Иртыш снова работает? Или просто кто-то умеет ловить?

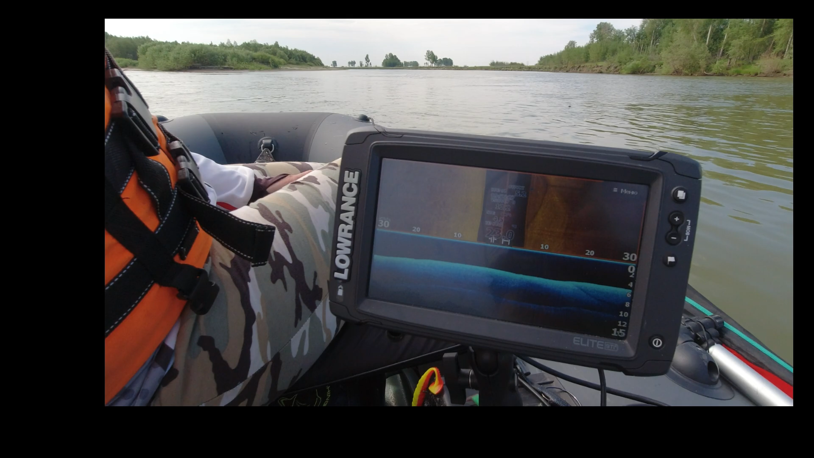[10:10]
Прям тут одна хорошая стояла, светилась. Возможно, сейчас включится и будет брать. Уже и коряшки проверили. Одна поклевка. Одна поклевка была хорошая, даже подержал чуть-чуть, но, увы, отклеилась рыба.
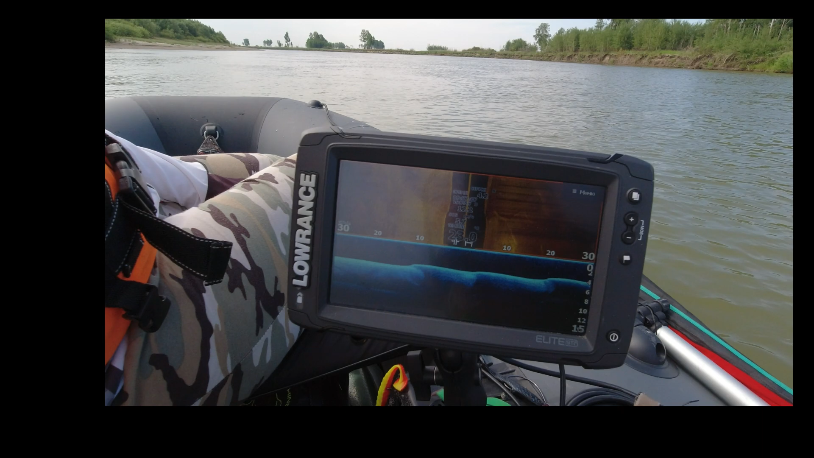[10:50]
Что-то тут сейчас вообще ничего нет. Все, вот сейчас ее нету здесь. Здесь стояла хорошая рыбина. Теперь она не хочет тут вообще стоять. Никакой нету, ни хорошей, ни плохой.
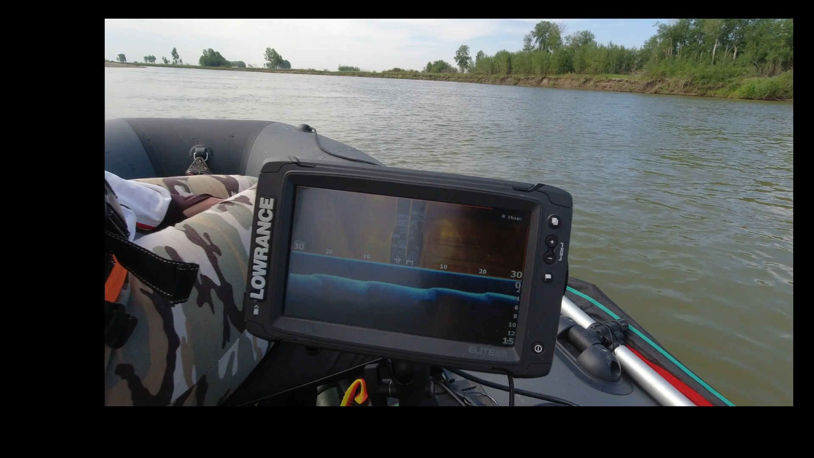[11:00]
Она тут походу ночевала, а сейчас ушла куда-то.
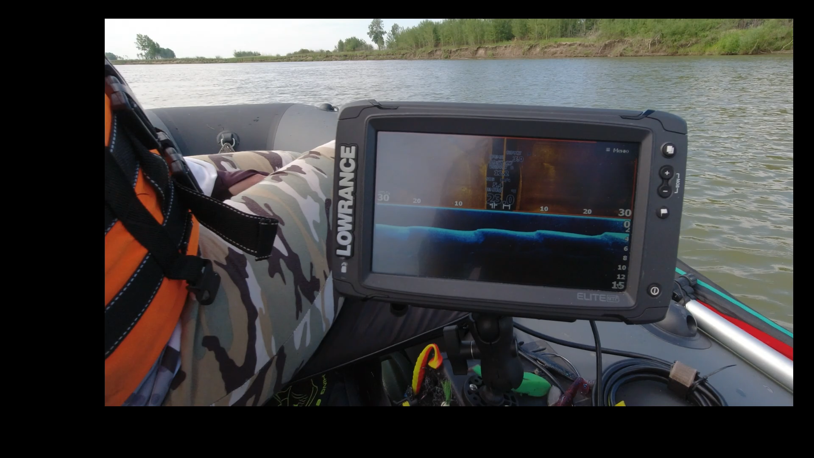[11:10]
Ну вот что-то непонятное, да? Да что-то совсем непонятное. Как-то этот раз размазал или ничего.
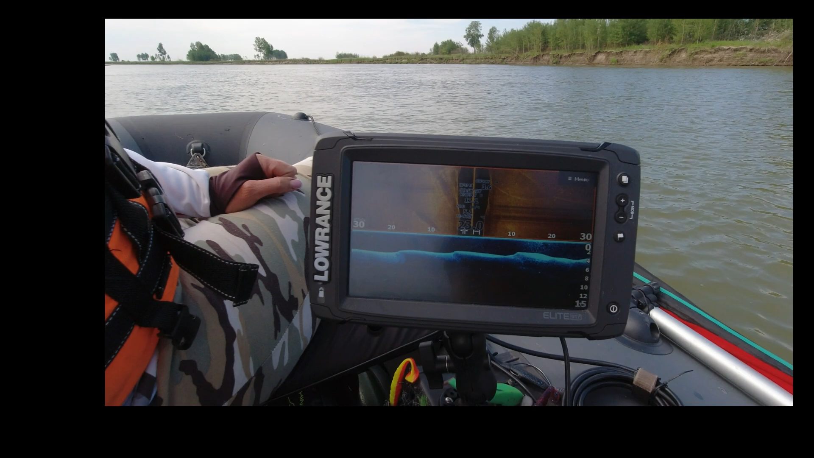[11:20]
Вот она. Вот они стоят, пожалуйста, рыбки. Будем пробовать их сейчас